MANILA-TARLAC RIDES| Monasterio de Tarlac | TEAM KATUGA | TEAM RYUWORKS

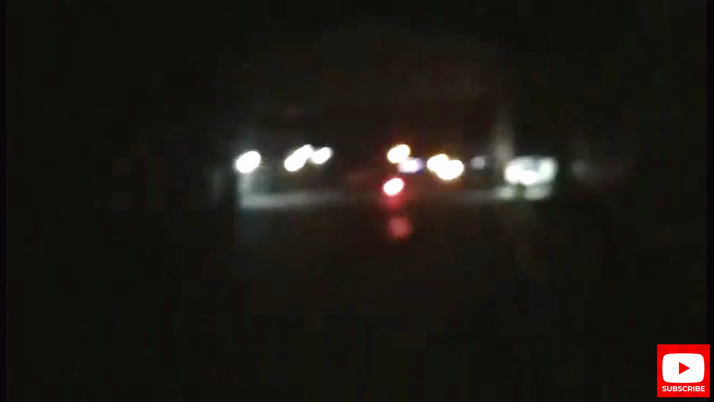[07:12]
Agrasa, so alas 4 na ng madaling araw. So nandito na tayo sa Pampanga. So ang pinakadulo na ito ay San Fernando, Pampanga. So nahirapan tayo mag-rides gawa ng talagang ginagawa ang daan dito. So ayan siya. Welcome to Pampanga. So sa mga taga Pampanga, shoutout. Shoutout sa inyo dyan, bro. Ayos po tayo dyan.